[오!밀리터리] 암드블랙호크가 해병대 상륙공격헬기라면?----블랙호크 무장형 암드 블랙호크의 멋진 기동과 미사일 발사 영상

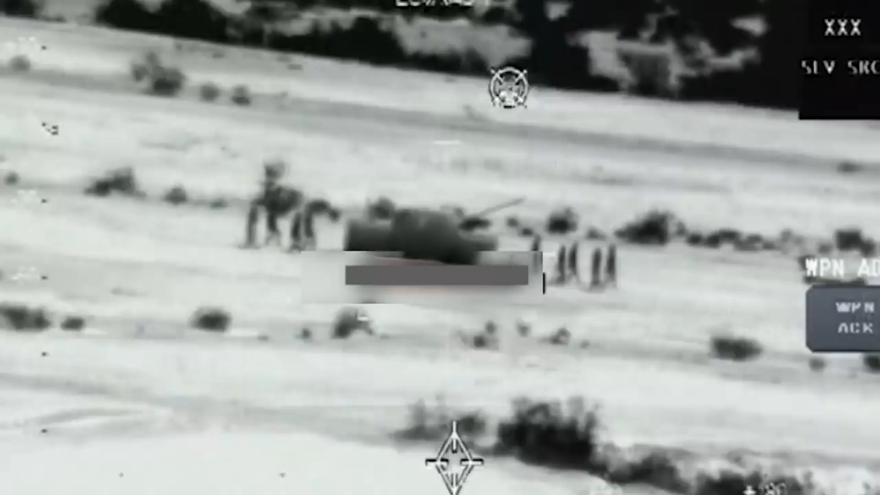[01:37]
The Head Tracker includes weapons fire control symbology that provides the pilot and co-pilot weapons targeting capability,
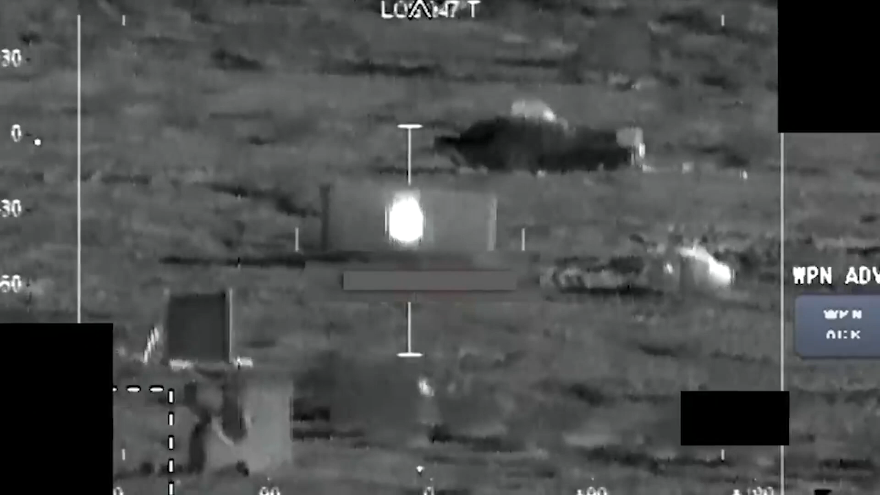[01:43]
as well as flight and mission symbology for day and night conditions.